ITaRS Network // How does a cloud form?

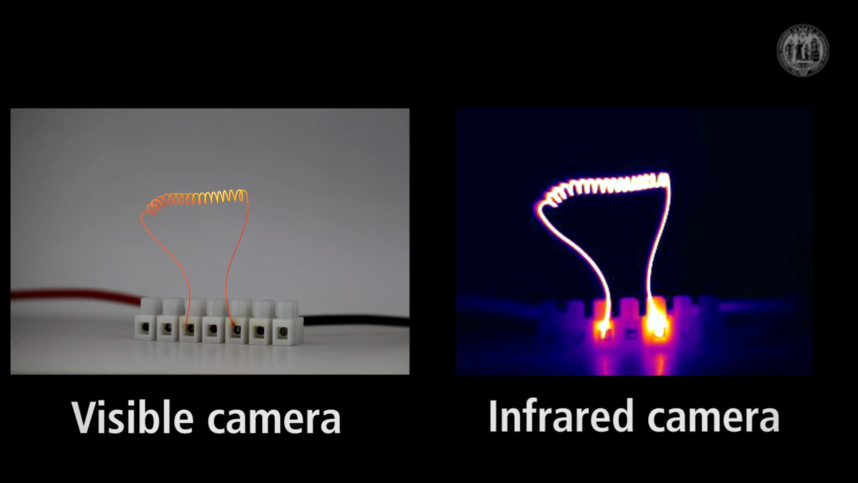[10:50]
When we further heat the wire up, the emitted light changes from red to orange and yellow. This change in color simply shows that the wire emission contains increasingly shorter wavelengths the more we heat it up.